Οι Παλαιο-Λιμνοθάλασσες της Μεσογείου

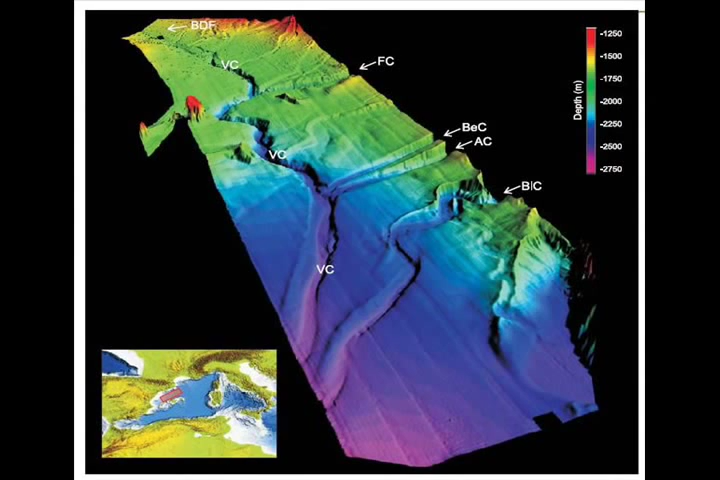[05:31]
Here I'd like to go back briefly to something we discussed earlier the deeply entrenched channels off the coast of many countries surrounding the Mediterranean.